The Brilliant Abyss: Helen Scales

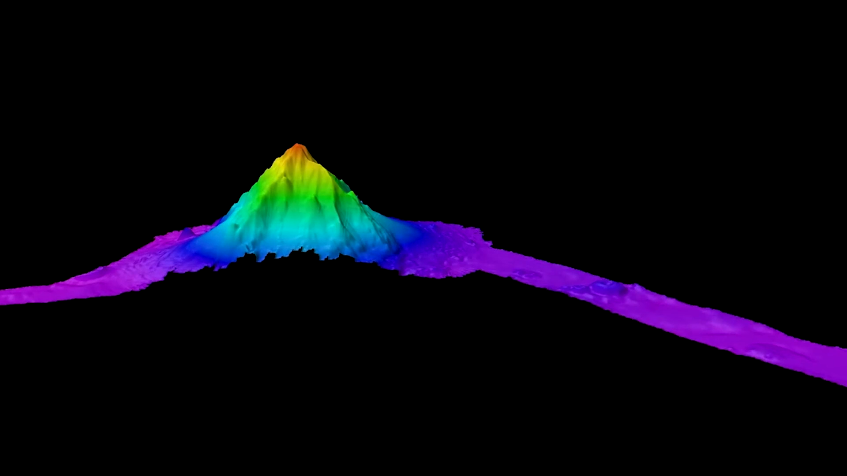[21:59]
loads of them across the deep sea we think at least a hundred thousand
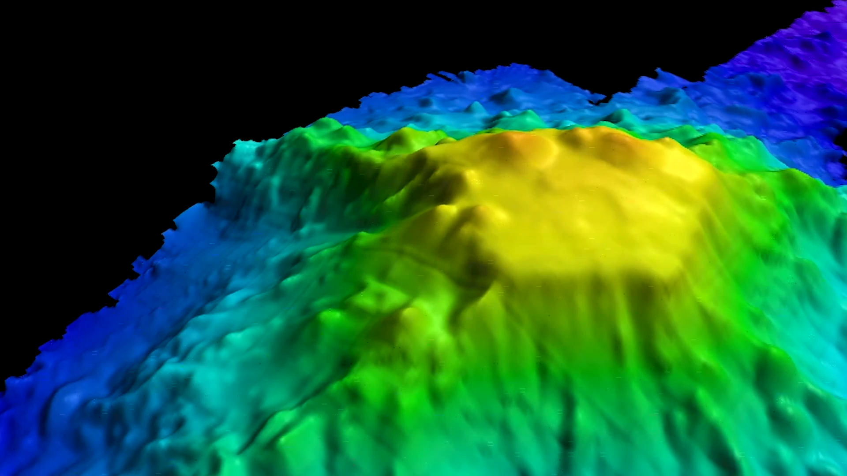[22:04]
enormous sunken mountains are down in the deep with a height of at least fifteen hundred meters above the seabed but their peaks don't actually rise above the surface